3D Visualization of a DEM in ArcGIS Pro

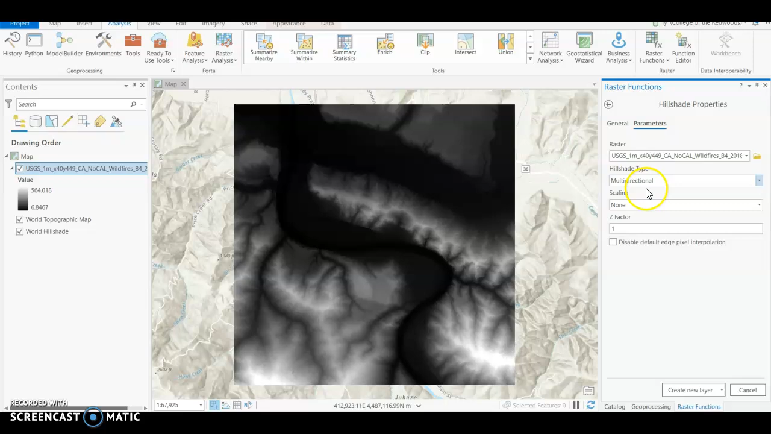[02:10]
It'll appear under Surface and open that up. We're going to select the raster that we've brought in. We're going to change it to a multi-directional hillshade type and give it a Z-factor of 2 to make it a little bit more dramatic. And then you hit Create New Layer, and you're going to get this really neat, really high-definition-looking hillshade.
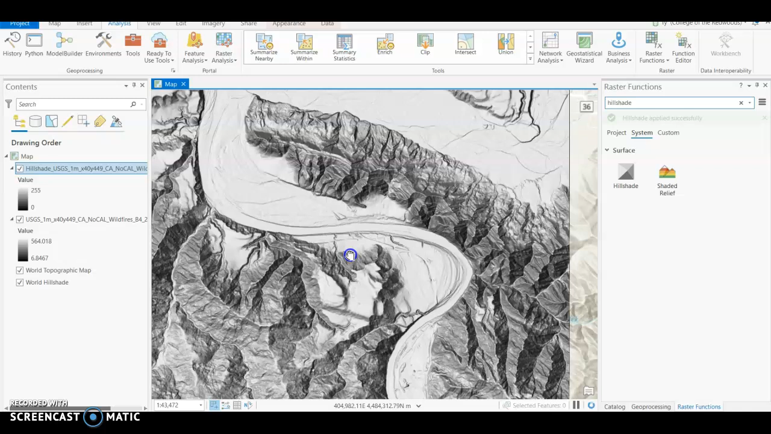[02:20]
Now, before we make it 3D, we're going to put the DEM back on top of the hillshade, and we're actually going to right-click on that in the Table of Contents and go to Symbology.
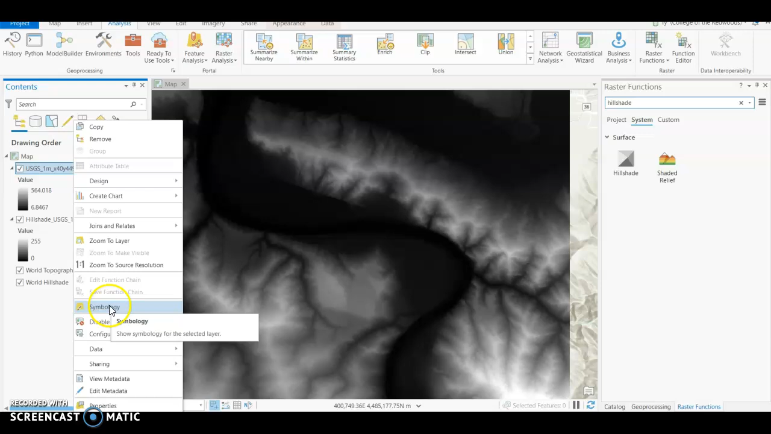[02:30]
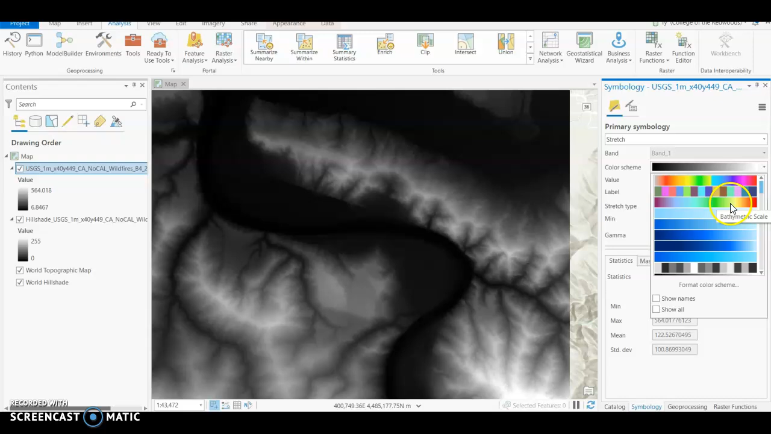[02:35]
We can change this color scheme to something a little more colorful, like green to red.
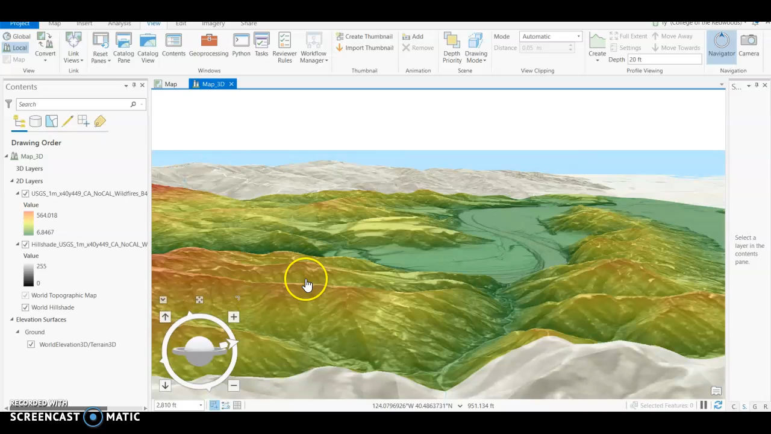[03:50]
And as you can see, if you zoom in and change your view angle, you can actually get a really good feel for the landscape. And you can actually see where the highway is, the 101 running through Rio Del here. And you can see the detail of the terrain. You can see roads on the hillsides. It's really, really awesome being able to visualize the landscape three-dimensionally
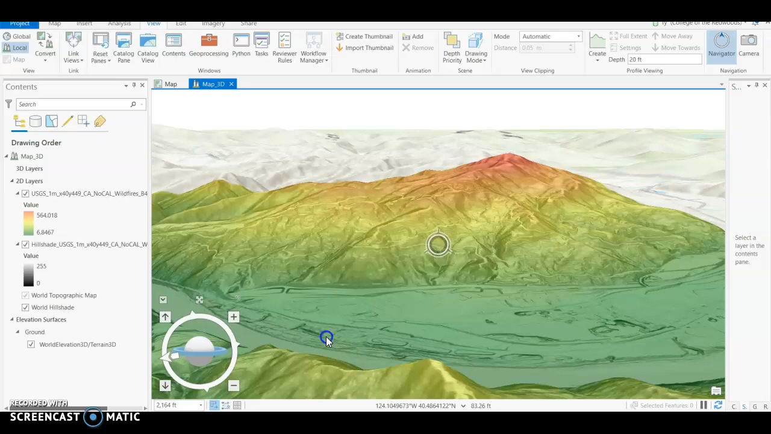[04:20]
using just a few simple tricks in ArcGIS Pro. All right. Well, I hope that was pretty interesting and fun.